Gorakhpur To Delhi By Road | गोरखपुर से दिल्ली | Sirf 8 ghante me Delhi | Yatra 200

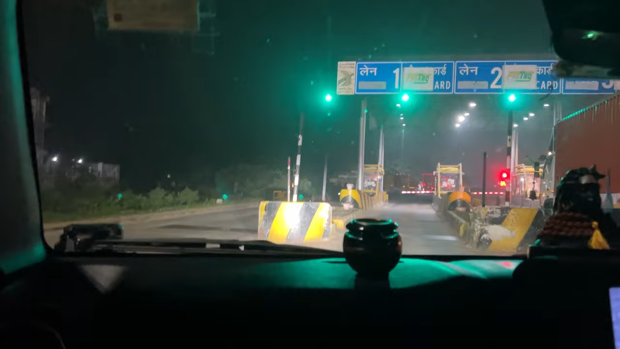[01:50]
पहला टोल और यह पहला टोल पढ़ता भाई बस्ती वाला टोल है तो हमने भाई लगा दिया गाड़ी 35 किलोमेटर उससे उपर ही क्योंकि अगर आप घर से एड़ करोगे तो हम आल्मोस्ट आ चुके हैं 40-42 और यह आगया पहला टोल जो भी टोल कटा गाई उपर
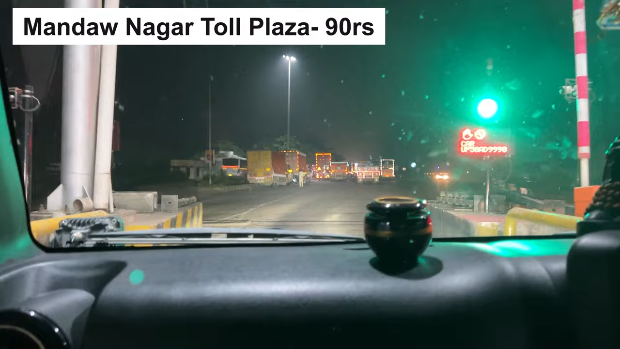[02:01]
डिस्पल कि तरफ तो वाही रास्त ठीक है अच्छा है और इस पर घड़े को आपको नहीं मिलेंगे क्योंकि यह रास्ता है और सिमेंेंटय रास्ते पर इस पर घड़े को martial कि आपको मिलता रहें
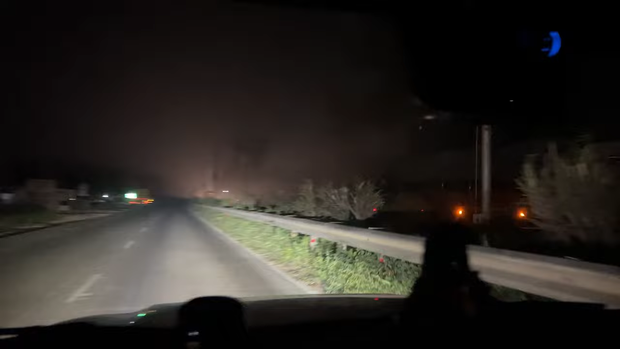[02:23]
गा लोजी दोस्तों आ गया दूसरा टोल और अभी जो अपना डिस्टेंस बचरा भाई 708
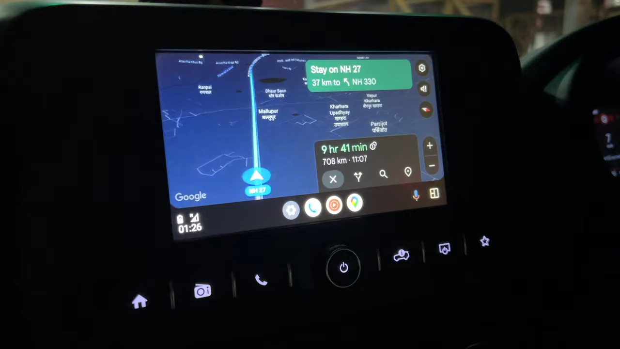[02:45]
किलोमेटर इसमें टाइम लगने वाला है 9 गंटा 41 मिनट और बाकी रोड की बात
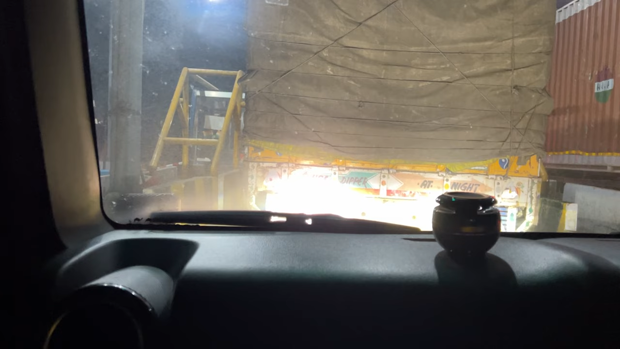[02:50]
करें गाईज तो बस्ती से इधर थोड़ा सा मिला भाई चिप्पी लगाया गया है पैसे जहें इधर बा
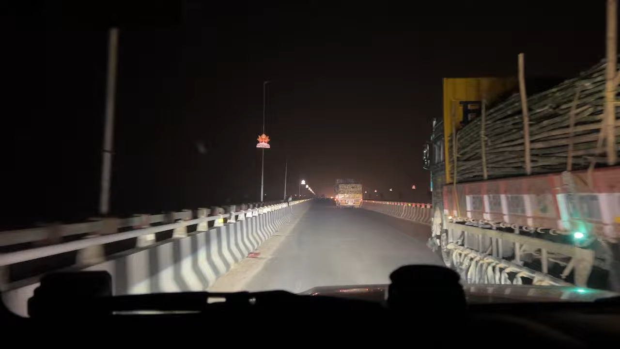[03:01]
भूर श्री राम की नगरी और यहां तक पहुंचने में हमें टाइम लगा गाईज एक घंटा 15 मिनट एक घंटे 15 मिनट में हमने लगाया है गाड़ी 110 किलोमेटर यह देखो भाई आयोत्या नगरी बहुत ही सुन्दर बन गया है यहां की सड़के हो गया रहा है और बीच मे
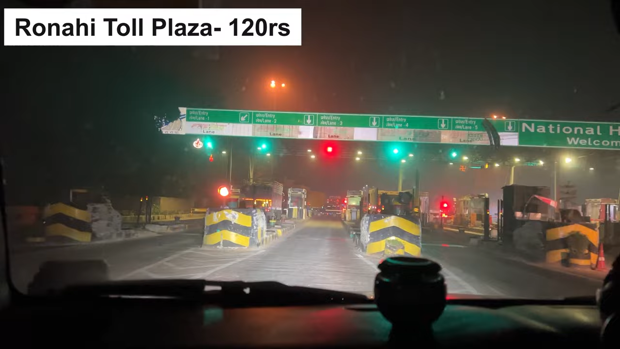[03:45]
होगा टोल वो उपर डिस्पले हो रहा है और अभी अपना डिस्टेंस बचरा 631 किलोमेटर बात
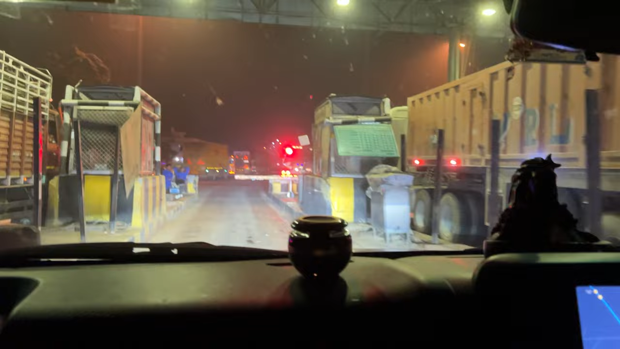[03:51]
करें गाईज अभी तक के रोड कंडिशन की तो बस्ती तक तो ठीक था उसके बाद से तो भाई बहुत उबढ़
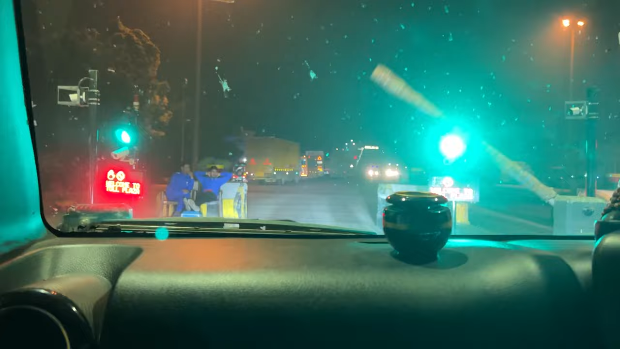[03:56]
खावड है काफी प तादू गाईज बीच बीच में एक दो पुलिया टाइप पढ़ेंगे छोटे और जहां पे किसी भी रिफलेक्टर हो गएरे की विवस्था नहीं है और अचानक से रोड वहां पे नैरो हो चुका है पुल के पास तो भाई अगर आप नाइट ड्राइविंग हो
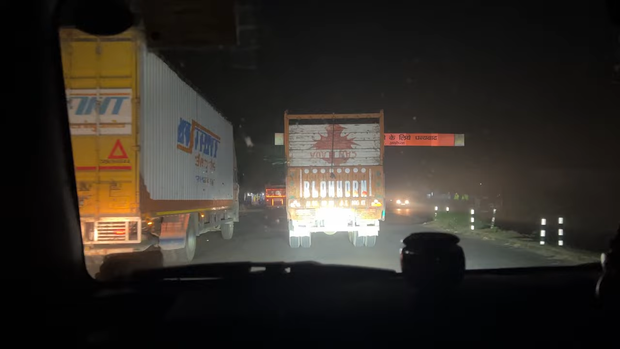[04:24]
कुछ भी ने लगा कि जहां से आप देखके यह पता लगा सको कि भाई यहां से कोई सर्विस लेन भी जा रही लेफ्ट में राइट में तो यह सारी चीज़े हैं और कुछ-कुछ एक दो जगए तीन जगए ऐसे पड़े जहां पे हाइवे पर काफी अच्छे खासे ब्रेक
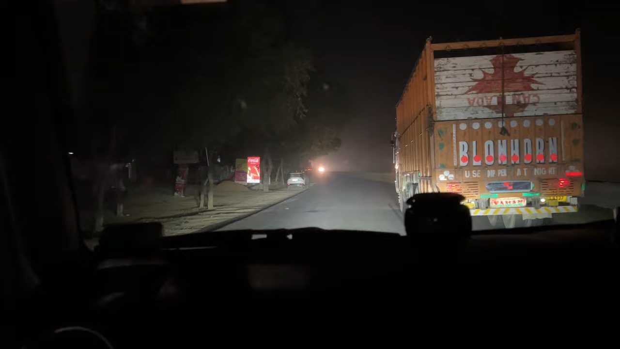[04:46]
में हैं बहुत सारे तो उनमें थोड़ा सा दिक्कत हो जाएगा आपको तो इन सब चीजों का ध्यान रखते हुए ड्राइब करें तो वाकि सब ठीक रहेगा अब देखो आप लेन मार्किंग नहीं है यहां पर लाइव देखो यह देखो कोई बीच में इधर रिफ्लेक्ट
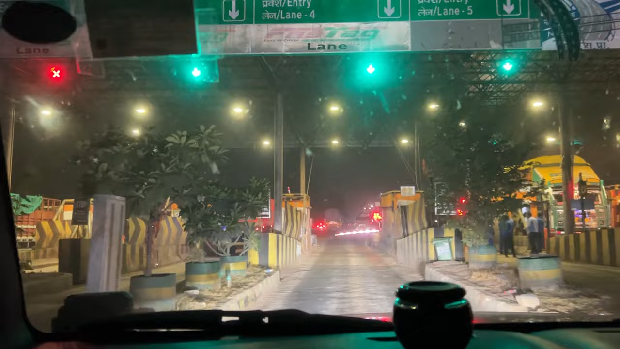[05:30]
दोस्तों आ गया है चौथा टोल अभी तोटल बचा है 576 किलो मेंटर तो लोजी दोस्तों फाइली हम लोग पहुंच चुके हैं लखनो में इंटर कर गए और 232